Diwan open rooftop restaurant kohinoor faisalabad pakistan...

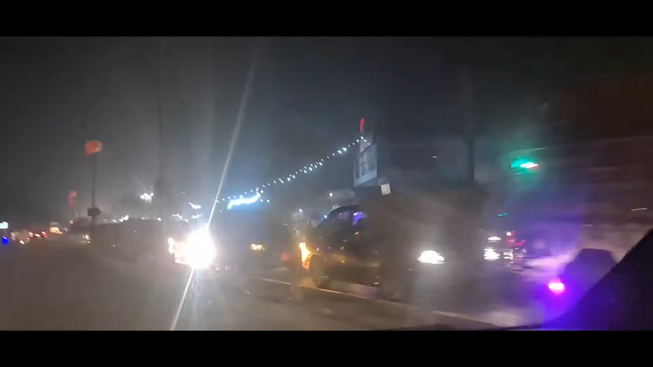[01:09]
कोई ट्रैफिक लाइट मोस्टली मैंने देखी कोई नहीं. समुद्री रोड पे कोई ट्रैफिक लाइट नहीं है. द साइड इज वेरी वेरी बिजी.
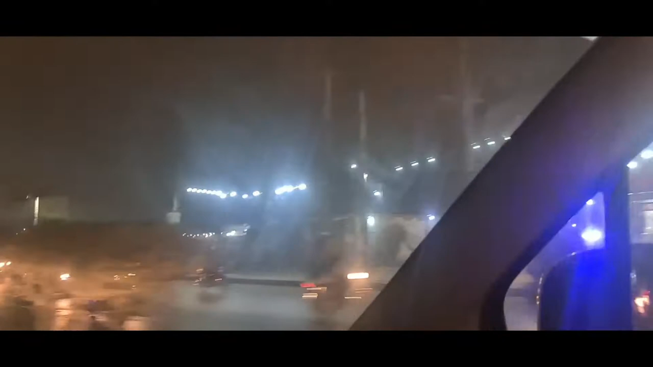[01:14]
लाइट्स तो अवेलेबल है, ऑन नहीं है.
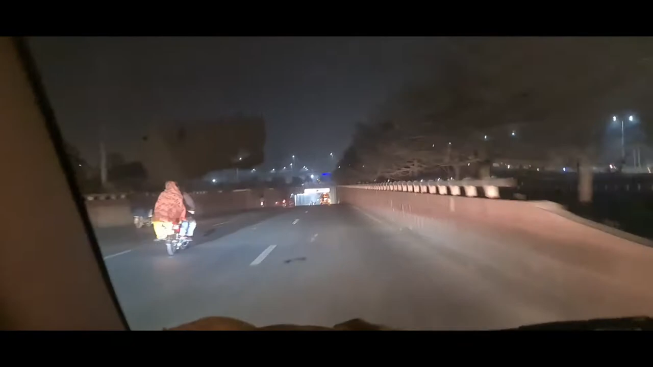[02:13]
अंडरपास जा रहे हैं अभी. ये समुद्री रोड का वो जाल के अंदर से नीचे से जा रहे हैं. ये
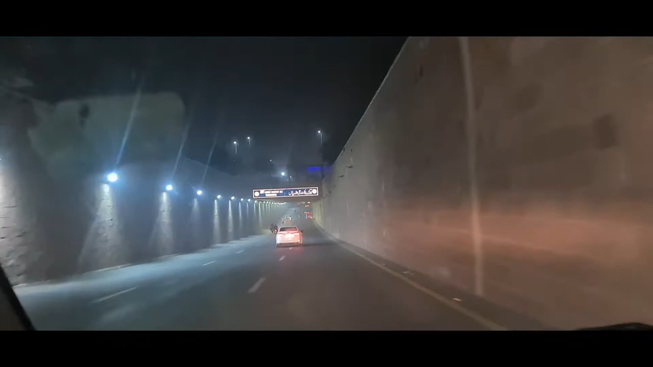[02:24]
अंडरपास का नाम भी है अबू अनीस बरकत अली अंडरपास, सूफी बरकत अली के नाम से.
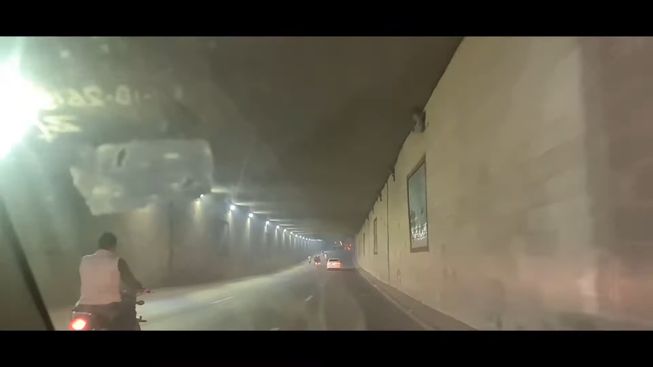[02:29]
अच्छा अच्छा, तो काफ़ी क्लीन और नाइस है बना हुआ.
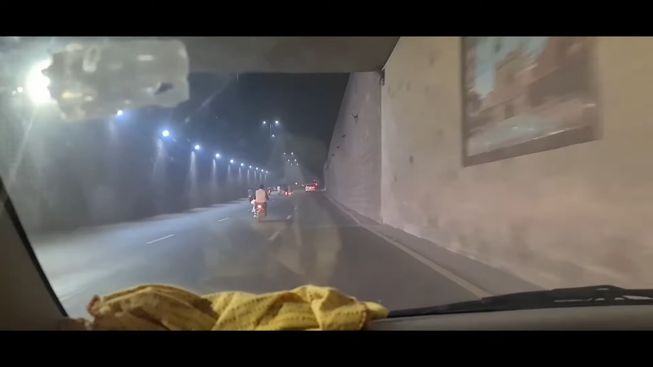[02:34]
और रात के टाइम और भी अच्छा लग रहा है.
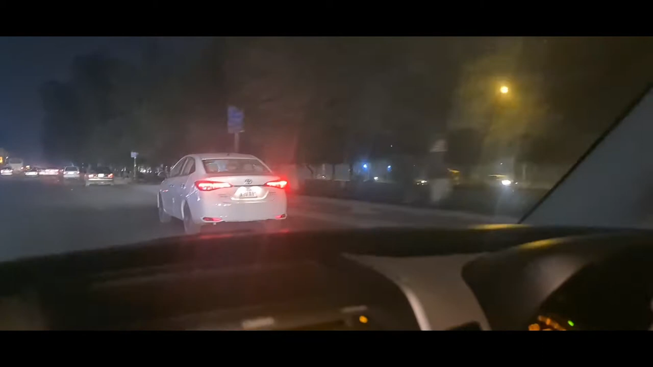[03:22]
टोयोटा यारिस है, काफ़ी सलून सी है, नाइस.
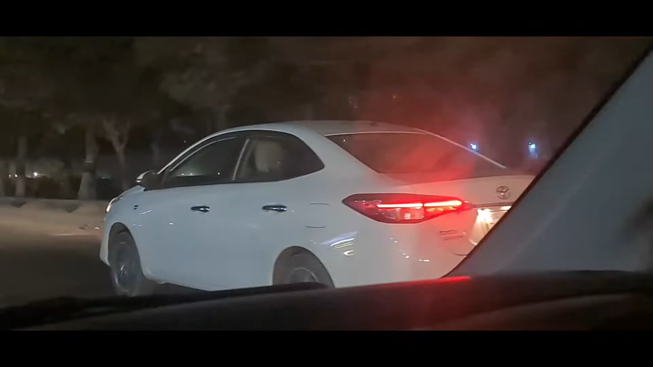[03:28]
ऐसे लग रहा है क्रोला है.
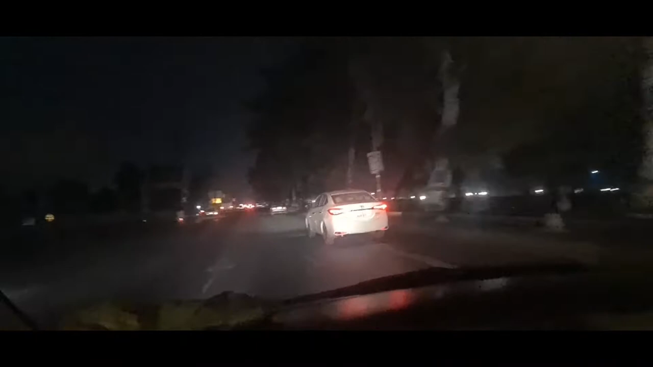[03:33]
गाड़ियाँ यारिस गाड़ियाँ काफ़ी अच्छी हैं इधर, छोटी बड़ी. और ये कनाल रोड है.
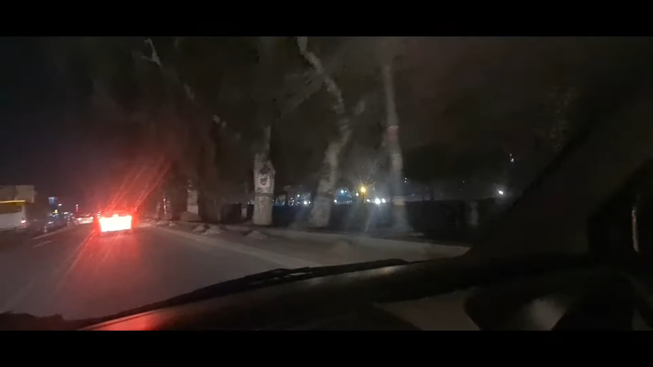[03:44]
आजकल तो कनाल है, ड्राई है. नॉर्मली तो इसमें पानी चमक रहा होता है काफी. ये बेबी लैंड टॉय शॉप रास्ते
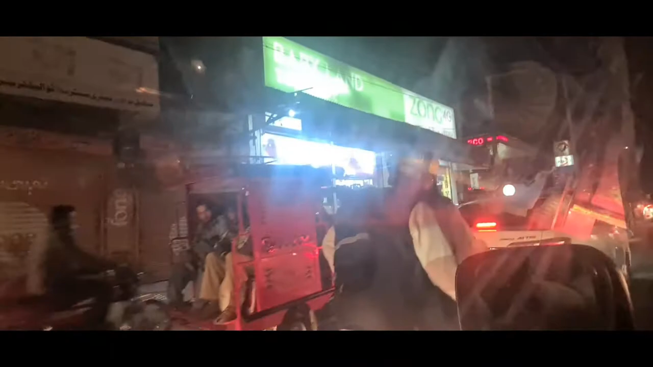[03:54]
में जड़ाने रोड पे लेफ्ट हैंड साइड ये हमारे मिलने वाले हैं. पान शॉप है, एक पान शॉप का नाम है मदनी पान शॉप, क्या बात है.
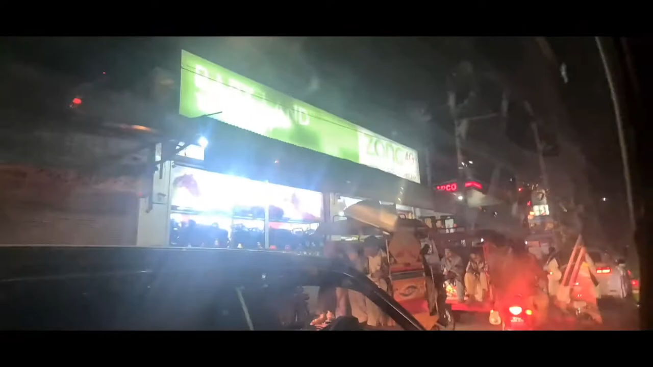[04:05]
और बड़ा रश है, वीकेंड स्टार्ट हो गया है, तो एवरीवन गोइंग टुवर्ड्स फूड. तो ये कोहिनूर प्लाजा है.
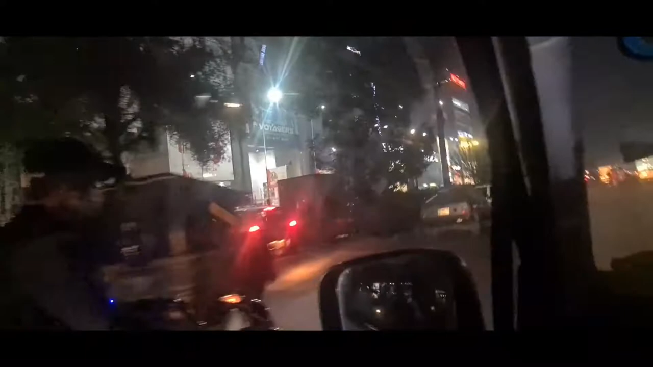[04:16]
बहुत रश है, बहुत ज्यादा रश है.